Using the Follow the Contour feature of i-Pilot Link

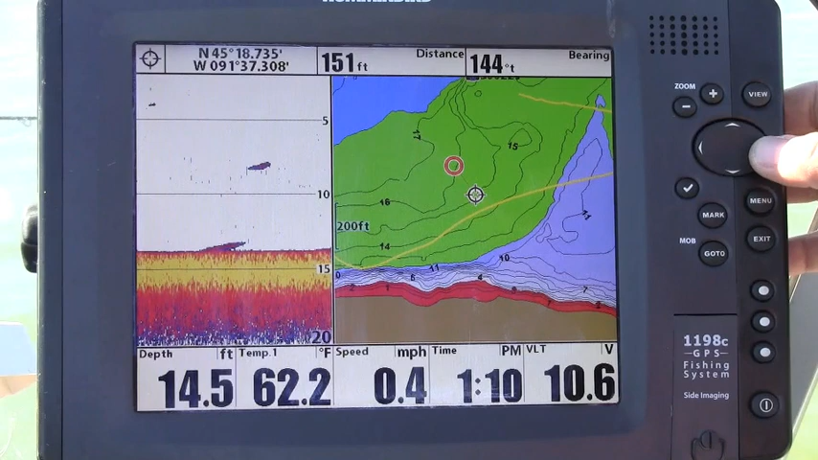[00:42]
On screen: depth 14.5 ft, water 62.2°F, speed 0.4 mph
So I'll go ahead and select this contour, the 15 foot contour. I'm going to press go to and that pressing go to gives me two options.
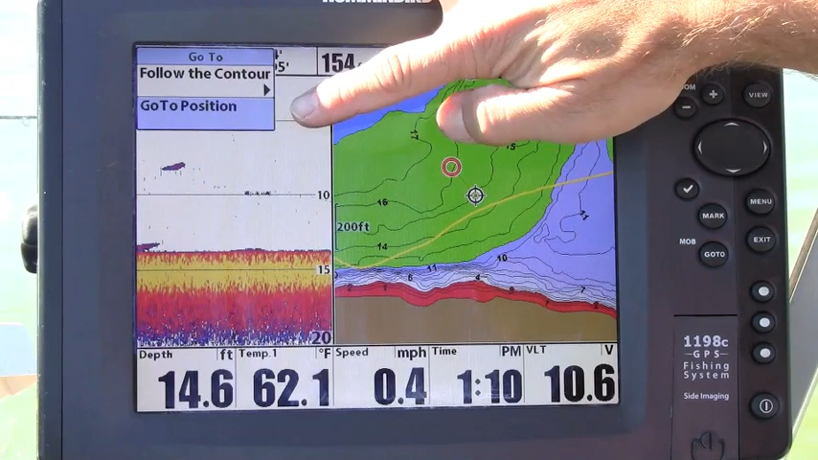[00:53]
On screen: depth 14.6 ft, water 62.1°F, speed 0.4 mph
I can either navigate to that position but of course I don't want to do that. I want to follow that 15 foot contour. So I'm going to select follow the contour, arrow to the right and now of course I have two choices. I can follow that contour in the orange direction, this way, or I can follow that contour in the gray direction, which would be this way. Now I intend to follow that contour in the gray direction. So I'm going to arrow down to gray and select it. Now nothing's happening right now. iPilotLink is waiting for me to turn the prop on.
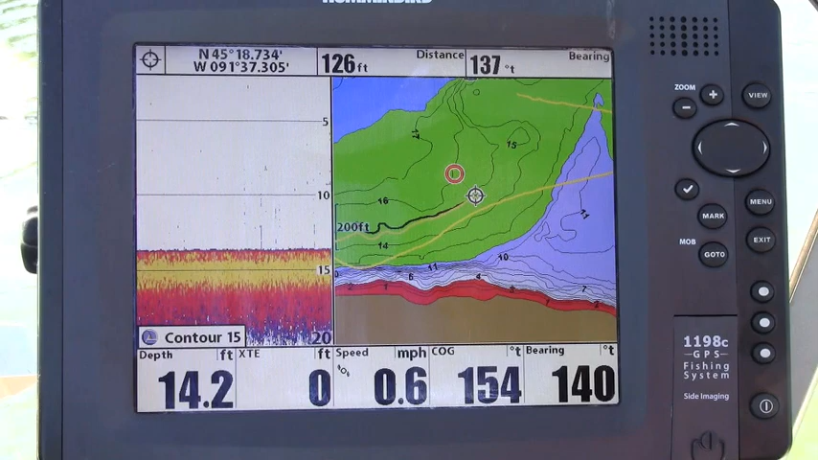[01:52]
On screen: depth 14.2 ft, speed 0.6 mph
And on the chart you can see that I've begun to navigate towards that point on the contour where I'm going to begin following that particular 15 foot contour. Like all the iPilotLink features, follow the contour allows me to focus all of my attention on fishing, whether that's catching fish, rebaiting like I am now, or just dealing with other things in the boat.
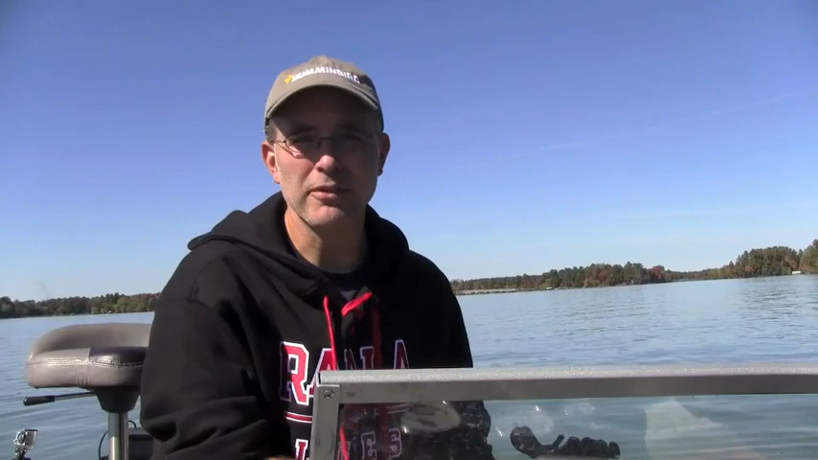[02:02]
I don't have to worry about the boat getting off course, getting out of the productive strike zone when I use the navigational features from iPilotLink. Now as the system navigates along this contour,
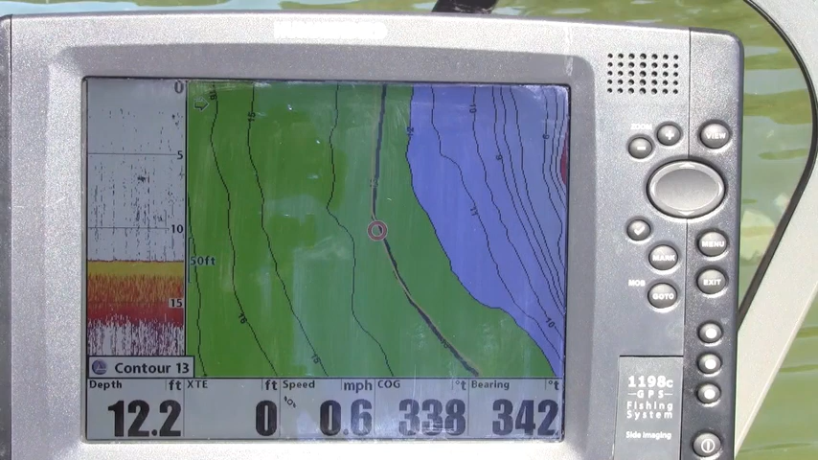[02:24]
On screen: depth 12.2 ft, speed 0.6 mph
you'll notice that the selected contour here, the 13 foot contour is still shown as the bold line, the bold contour. And my projected course is shown as a yellow line overlaying that contour.
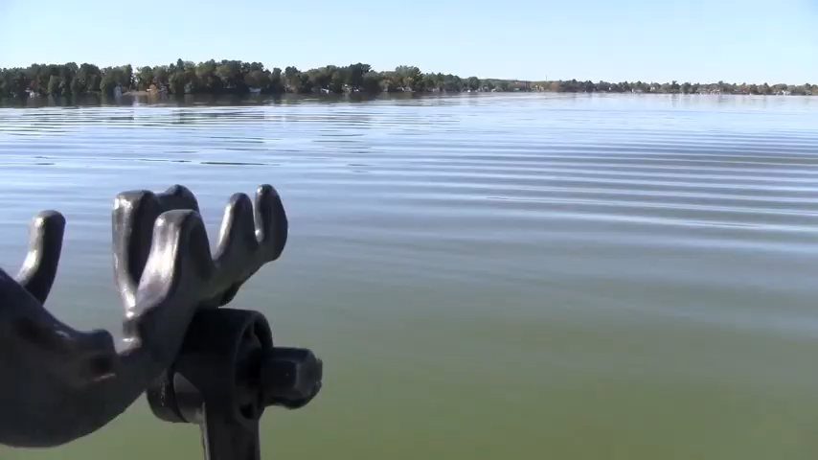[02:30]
Now navigating with the follow the contour feature is of course totally flexible with iPilotLink. If I want to move from one contour to another, say my bite has died here on the 13 foot contour, I want to slide out a little bit deeper.
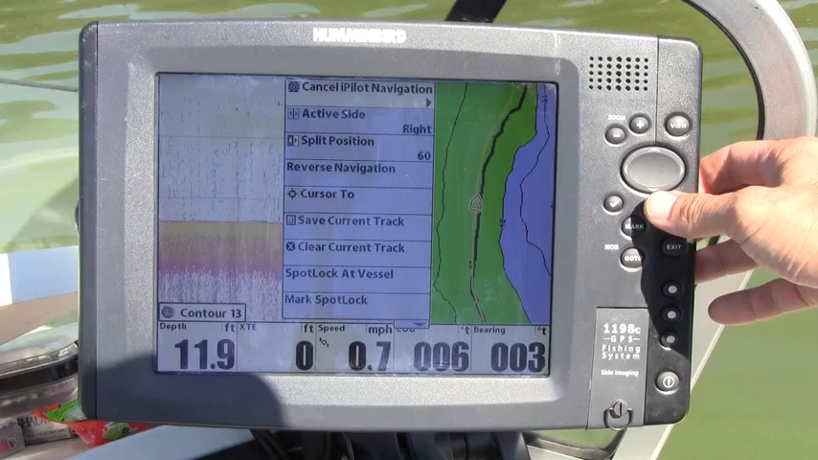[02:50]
On screen: depth 11.9 ft, speed 0.7 mph
What I can do is cancel the current navigation. So I just press the menu once. The first option there is cancel navigation and that's what I want to do.
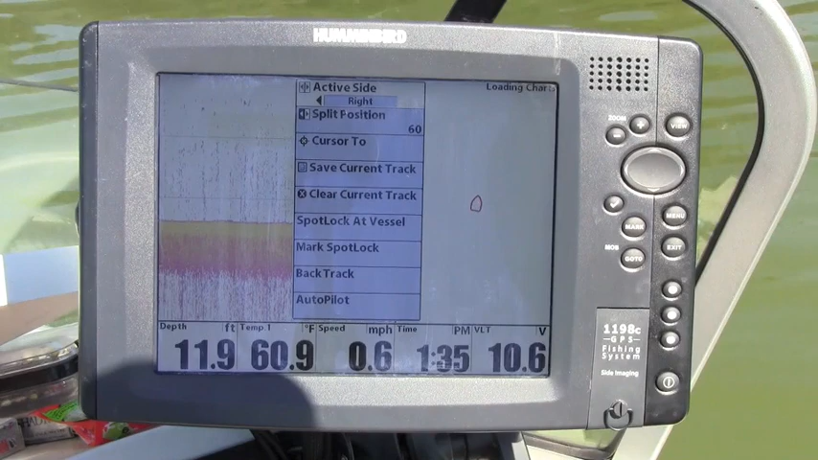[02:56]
On screen: depth 11.9 ft, water 60.9°F, speed 0.6 mph
So that's going to turn the follow the contour feature off as well as turn the prop off. Now if I want to slide out a little deeper, what I can do is from my current position, select maybe a contour that's 2 foot deeper, the 15 foot contour, press the go to button, select follow the contour, pick the direction that I want to follow the contour in. Here I want to follow it in the orange direction.